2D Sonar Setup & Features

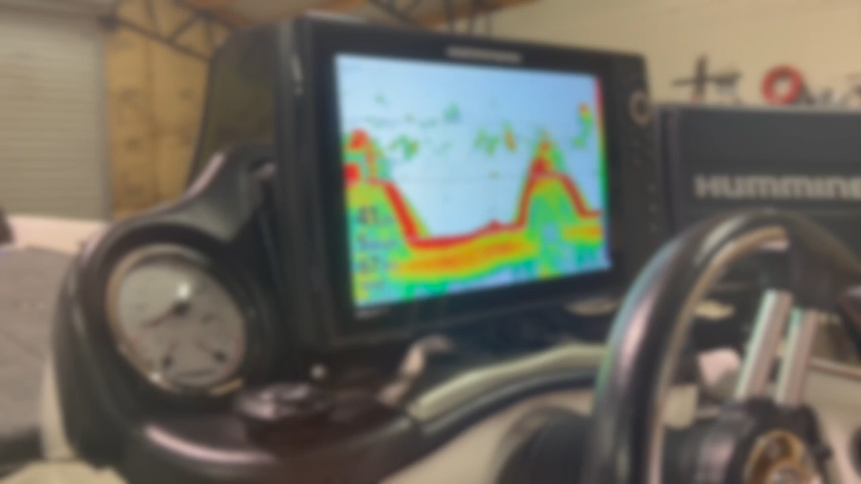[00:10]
all right guys so let's talk about 2d sonar what you need to do is you need to take and write down or take a picture of your favorite settings because we're fixing going to restore to false so once you get that done you go in you check all your settings all your favorite settings let's go in and let's get this thing the way it was when you first
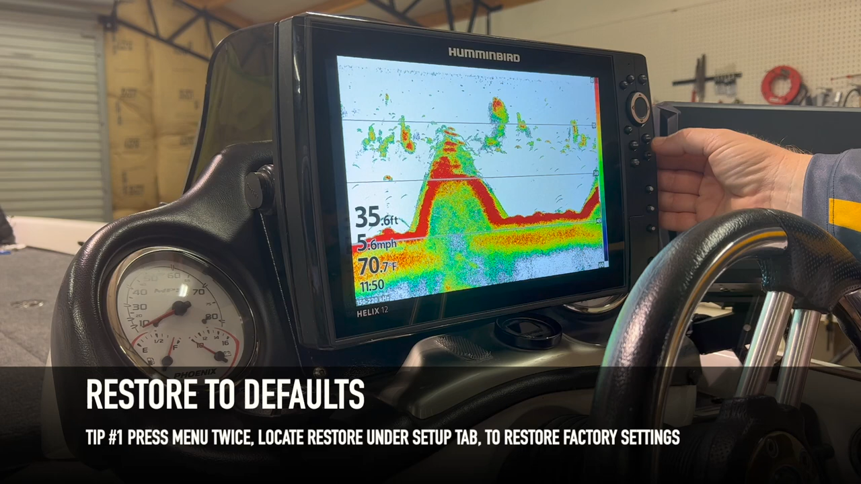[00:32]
On screen: depth 35.6 ft, water 70.7°F
received it so we're going to hit menu menu we're going to go to setup we're going to go down to restore to false and we're going to click to the right and click again to the right okay this
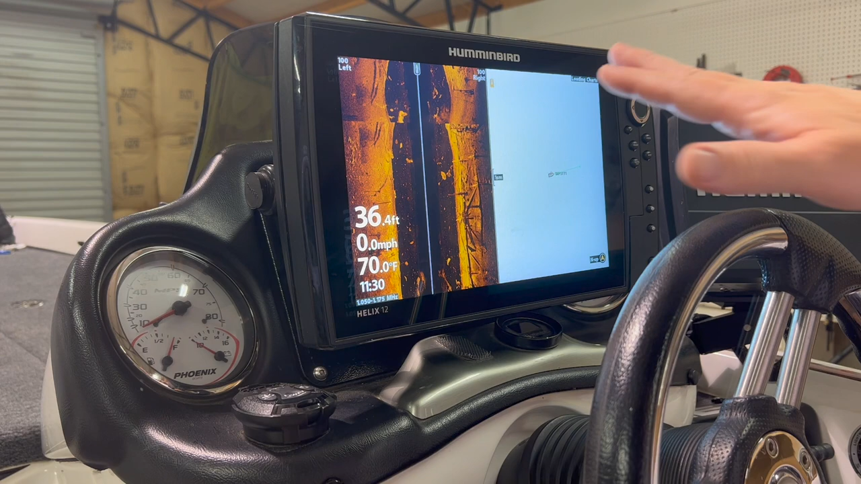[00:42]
On screen: depth 36.4 ft, water 70.0°F, speed 0.0 mph
thing's just been restored so now we've got it where we need to start from so the next
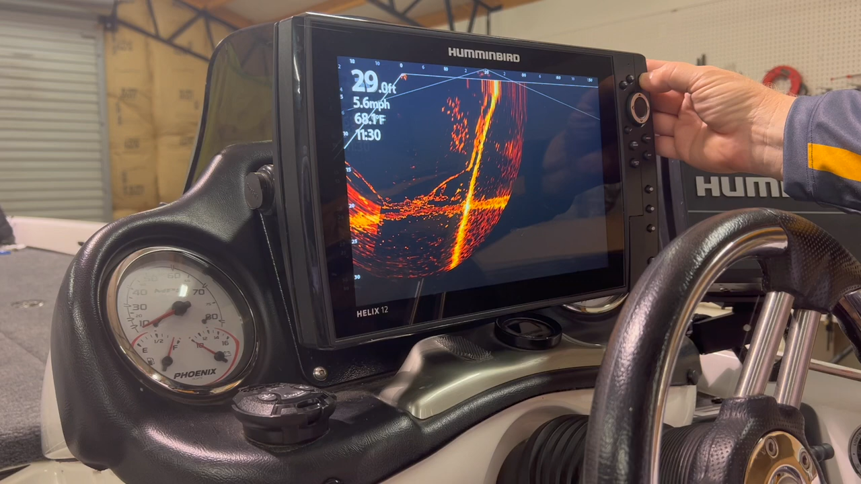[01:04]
On screen: depth 29.0 ft, speed 5.6 mph
you go all right so normally what I would do is I would hit the menu button one time and I would go in and make adjustments to this screen this this Express menu and make these adjustments what I'm going to do in this case I want to talk a little bit more about the sonar tab so I'm going to hit menu another time I'm gonna make sure that we are in the advanced mode so here you go to the user mode and
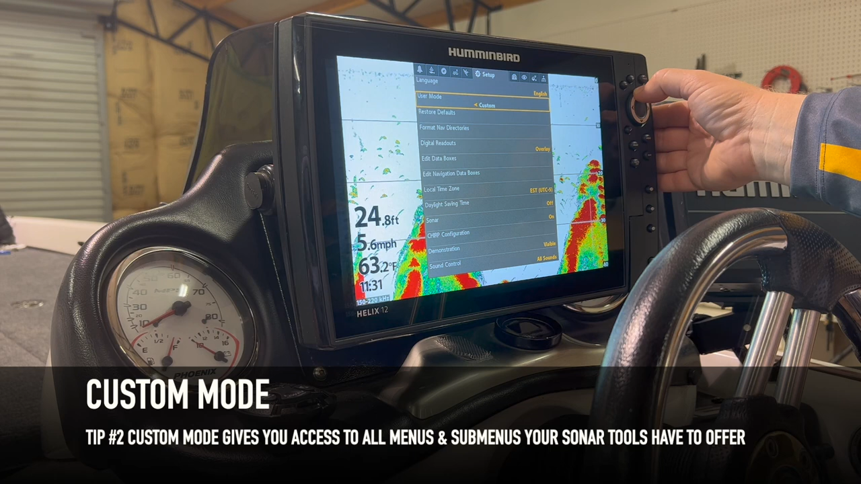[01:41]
On screen: depth 24.8 ft, water 63.2°F, speed 5.6 mph
you go over to custom or advanced some of the earlier models had advanced in this case this is a gen 4 helix this is custom alright so let's go to sonar second tab from the left moving to the right sonar tab so let's go down to the display spectrum here you've got full narrow and wide most time full is the best choice so on these gen 3s and gen 4s you can
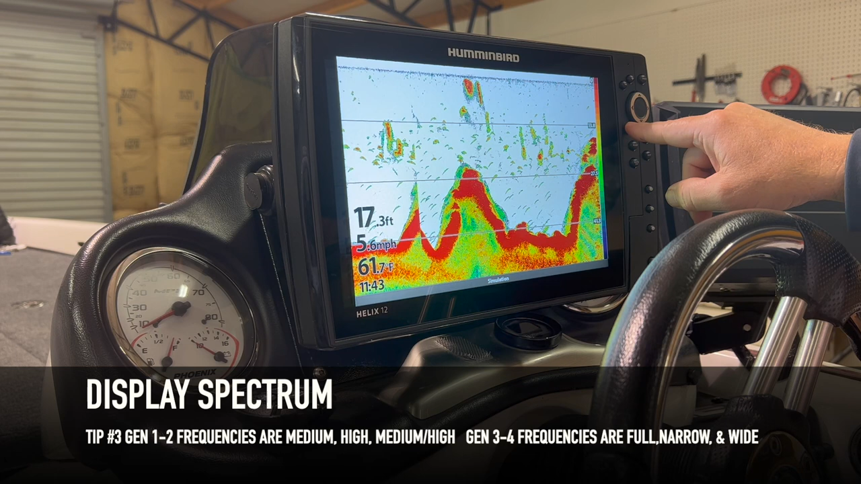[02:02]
On screen: depth 17.3 ft, water 61.7°F, speed 5.6 mph
change this range of frequency by using the check mark button so you can hit it and you can go to full narrow and wide modes
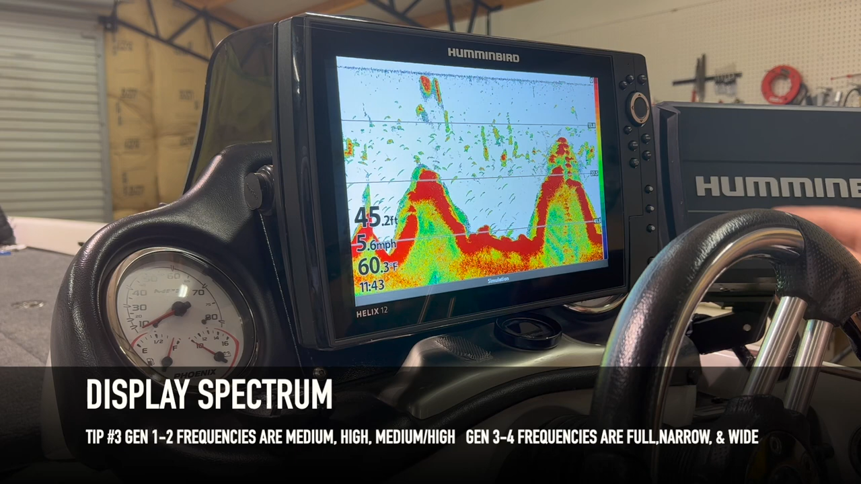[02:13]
On screen: depth 45.2 ft, water 60.3°F, speed 5.6 mph
but for the majority of the time I'll leave mine in the full mode we're not gonna mess with DI chirp 360 chirp SI surface clutter so surface clutter is the near surface
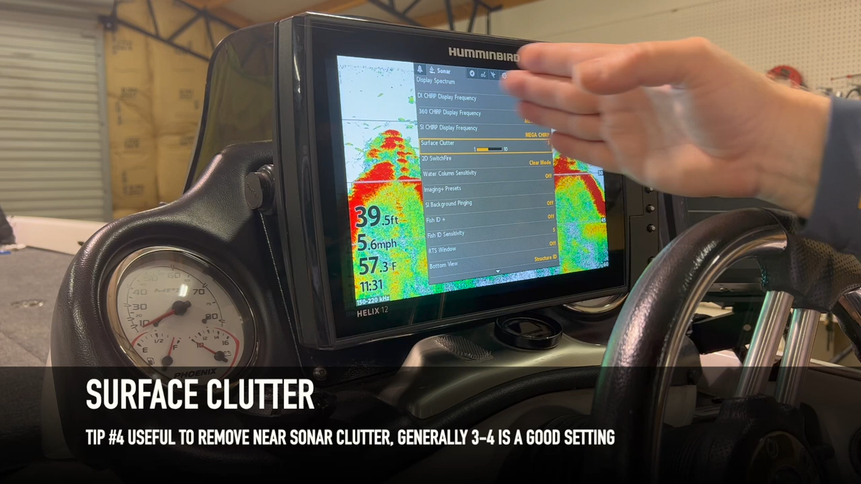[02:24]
On screen: depth 39.5 ft, water 57.3°F, speed 5.6 mph
returns up here if those are an issue for you you can back that down a couple of clicks but I usually don't go any lower than three on that
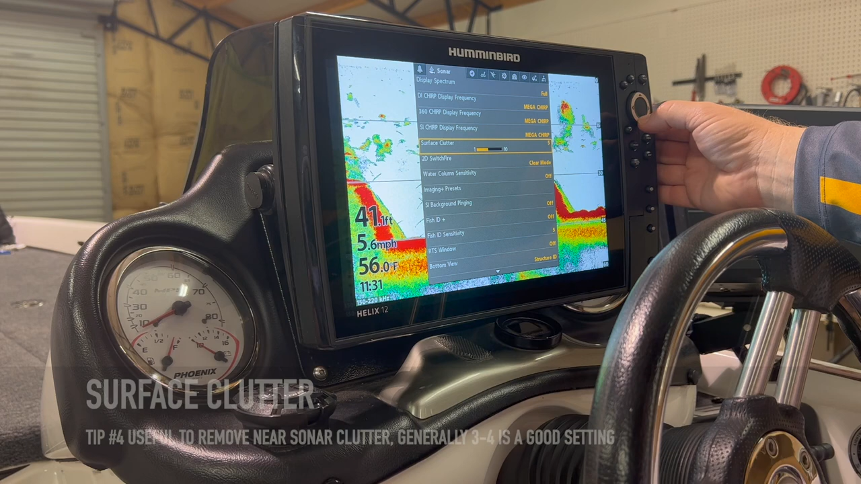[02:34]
On screen: depth 41.1 ft, water 56.0°F, speed 5.6 mph
2d switch fire so you've got clear mode and max mode so I want you to look
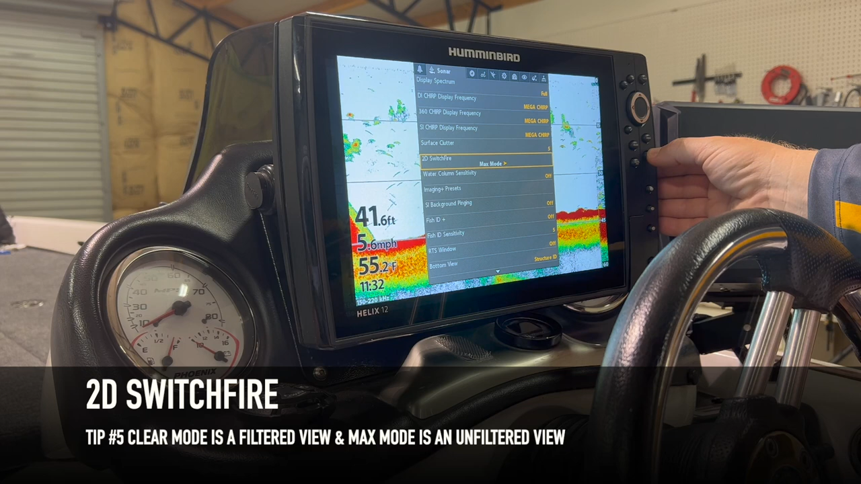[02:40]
On screen: depth 41.6 ft, water 55.2°F
at the difference between a filtered view which is the clear view and the max mode which is unfiltered view let me exit out of the screen so that you
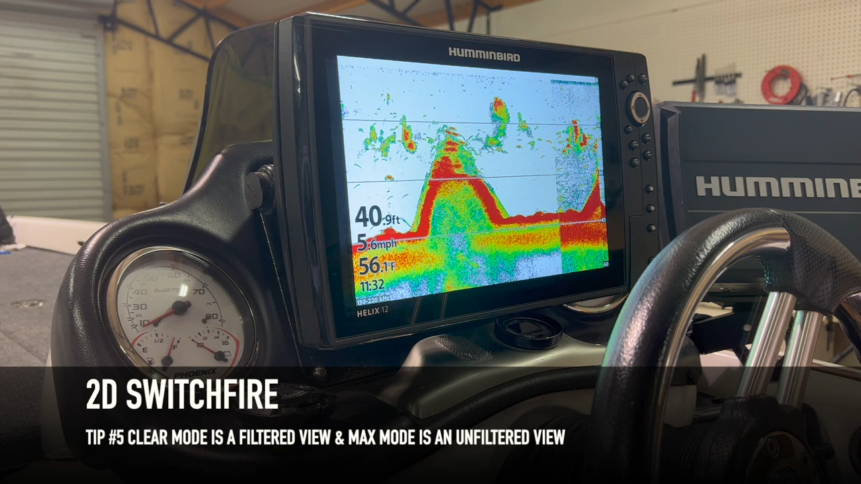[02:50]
On screen: depth 40.9 ft
can see the difference a lot of times this is good when you're vertical fishing but keep this in mind when you use max mode you'll need to decrease your sensitivity just a
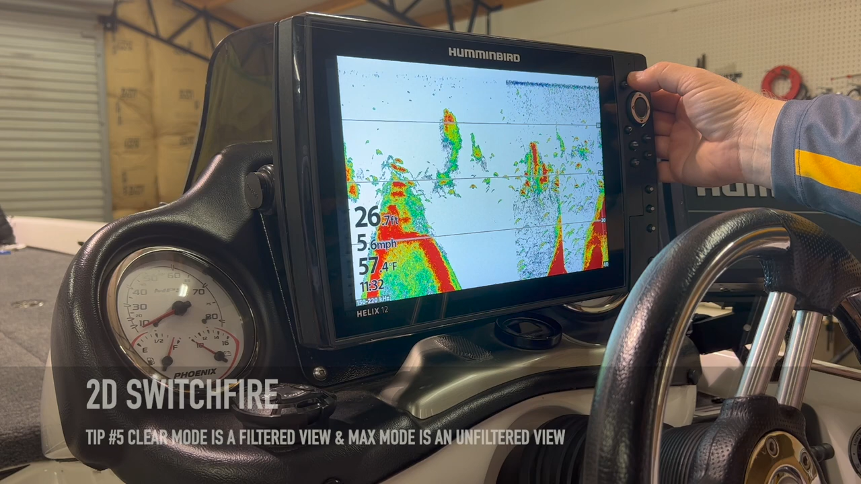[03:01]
On screen: depth 26.7 ft, water 57°F, speed 5.6 mph
little bit a lot of people really prefer this to vertical to dropping on fish but I can get a pretty good screen to drop on fish in the clear mode so let's go back in there let's hit menu menu and let's go back and change it to to clear mode which will be where you'll keep it the majority of the time water column sensitivity is not apply 2d sonar only di and si images preset whatever default is for that don't
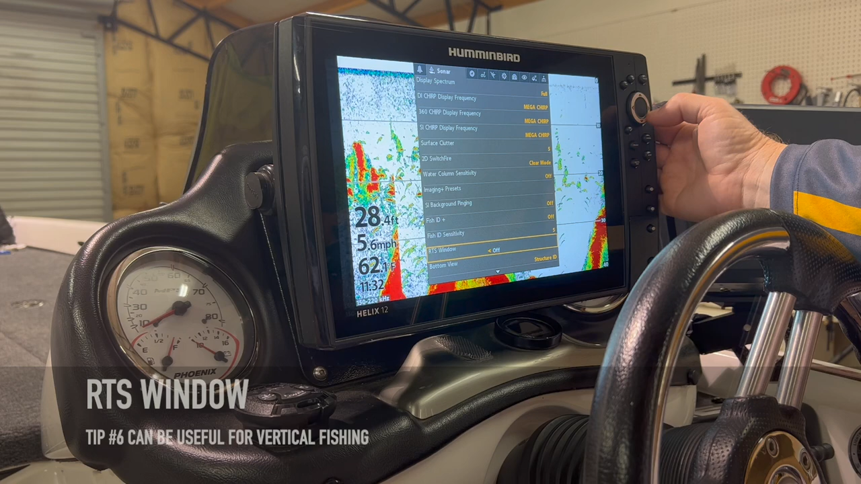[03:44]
On screen: depth 28.4 ft, speed 5.6 mph
mess with any of the fish ID stuff that forces the unit to try to figure out what is negatively buoyant in the water a floating stick or a fish RTS window that's something we need to talk about when you vertically fish when you drop on fish I prefer to use this RTS window it shows you where the fish will rise up off the bottom and get closer to your bait so I only use that when I
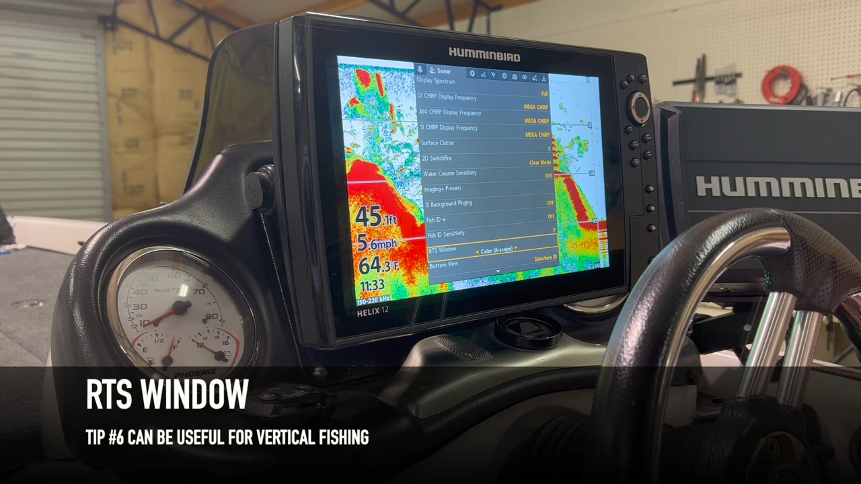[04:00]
On screen: water 64.3°F, speed 5.6 mph
vertically fish so we're going to turn that back off bottom view is structure ID and white line white line occasionally can be beneficial
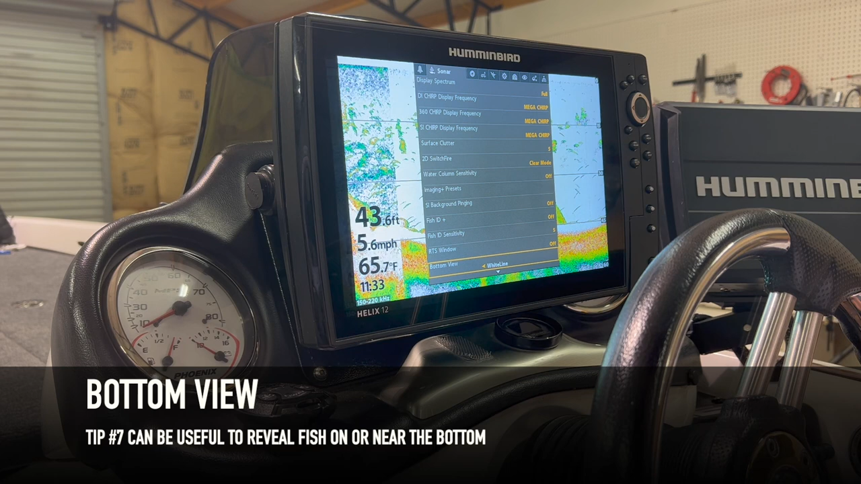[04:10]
On screen: depth 43.6 ft, water 65.7°F, speed 5.6 mph
but could kind of it puts kind of a white coating across the bottom which really makes fish pop those fish that are hugging or close to the bottom so that's something that you can try out but
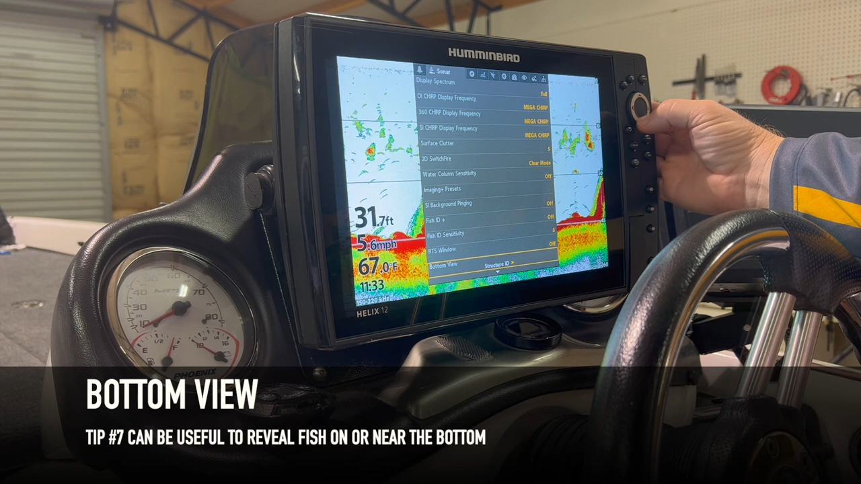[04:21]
On screen: depth 31.7 ft, water 67.0°F
the majority time it will stay on structure ID depth lines that's your preference as I range lines your preference noise filter okay max depth this is something that is very important to do usually about 20 to 30 feet deeper than you're planning on looking or fishing that day is